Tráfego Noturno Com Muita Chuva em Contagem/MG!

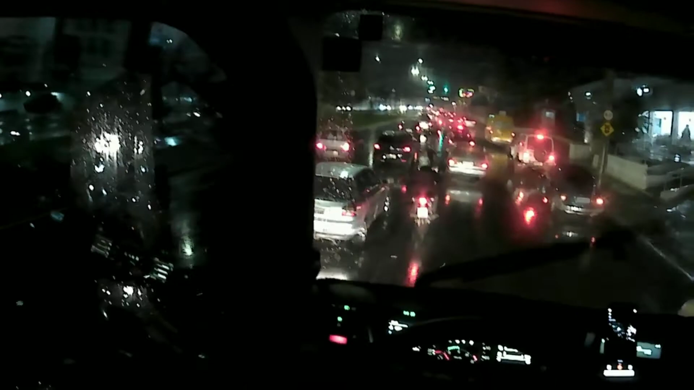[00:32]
Estamos naquele tradicional horário de pico, horário das 16 horas às 19 horas. Estou saindo aqui do bairro Parque São João. Estou direcionado ali a Betim. Tá indo aqui pela Via Expressa, né? No caso, eu já estou aqui na Expressa.
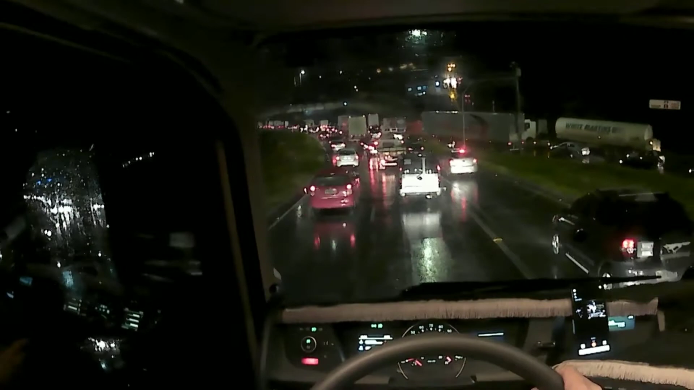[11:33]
A noção do espaço que ocupa na via um carro desse tamanho aqui, né? Um rodotrem. Então, aqui que dá a maior parte do trânsito. Quem tá vindo, tá todo mundo querendo acessar, e aqui de certa forma a pista estreita, né? Então tem que tomar bastante cuidado aqui, tentar sinalizar, né?
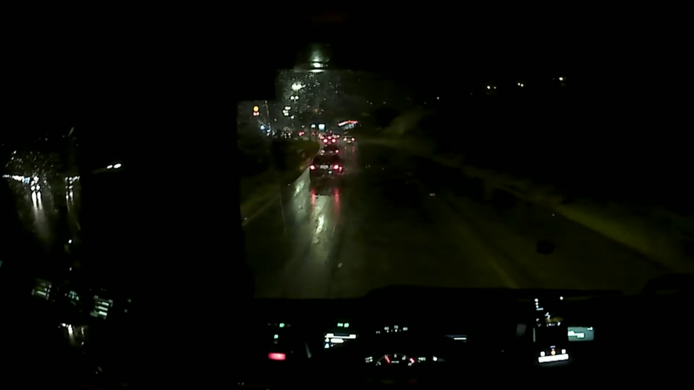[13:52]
Até pra ver no vídeo aí os relâmpagos, né? Eu creio que sim. Essa faixa aqui, a faixa da direita, essa primeira aqui.